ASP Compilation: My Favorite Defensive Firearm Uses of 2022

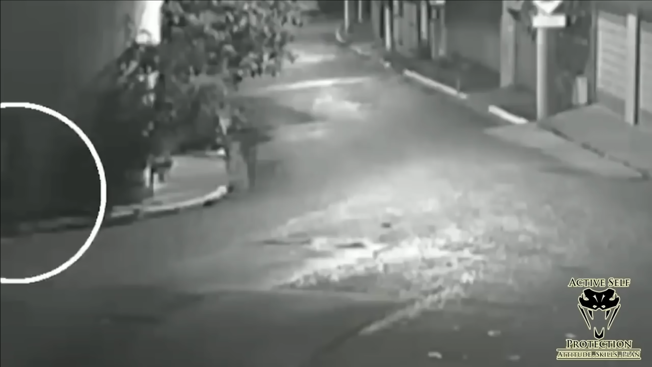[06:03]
The security footage here was filmed with a potato, but inside the circle on the left is a Brazilian off-duty. It is fairly late at night, at least it's after dark, as you can see. She is close to home and is finishing that trip home and a walk. And two dudes who are disguised as pizza delivery guys come up and show a revolver to her when she draws her own gun, drops the first one.
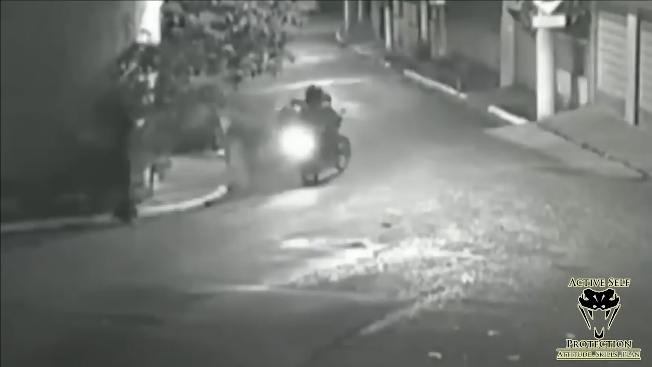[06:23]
Now watch her keep going here. And she said, according to the news story, took a total of five shots at these two guys. See, the first one is down. The second one actually dropped as well. She killed them both in reality. Both of those guys took the asphalt temperature challenge. She was unhurt. They did find a 22 revolver with those guys. This is a rural area.
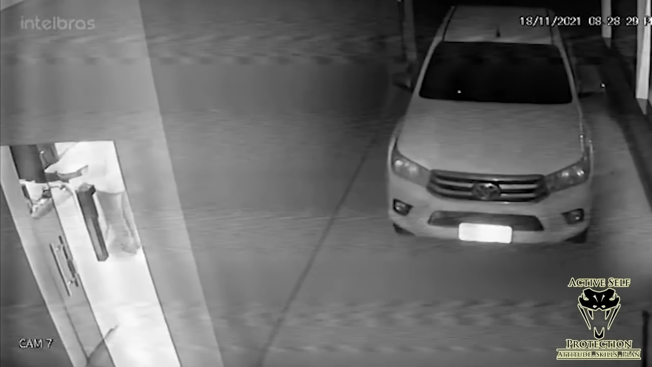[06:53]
This guy is living on a farm with his 67-year-old mother, according to the news story I've linked in the description. You can read it. It's in Spanish. And so he's got a bunch of little yappy dogs. They got like some little, you know, little tiny little pooches in the house. And you see one go out and they start barking at somebody who is outside. And you see that guy is starting to look for, hey, maybe I can get in here and steal this guy's truck. Well, our farmer grabs ahold of his revolver and that guy comes up with a gun and our defender pops him literally right in the face with that gun. Actually shot at him twice. We'll talk about it in a minute. He's going to go here and pick that gun up, hand it to mom.
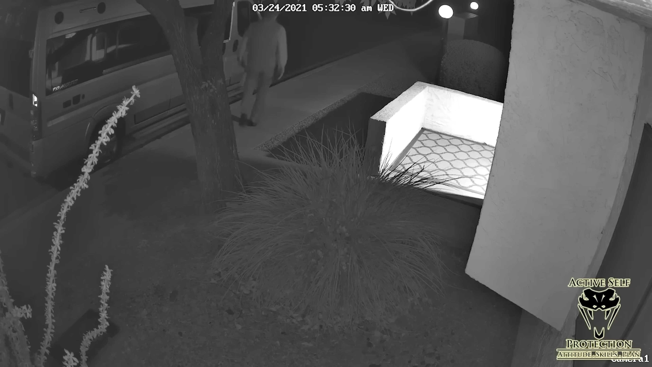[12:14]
And the guy he's got, you know, that he's had a falling out with is parked across the street, waiting for him at 530 in the morning and is going to come and confront him. And he actually has a knife on his person. We have audio from a couple of angles here. Let's listen into what happens. Get down. Get down. I said get down. Shoot me. Shoot me, bitch. Get down. Shoot me, motherfucker. Get down. Shoot me, bitch. Get down. Get down.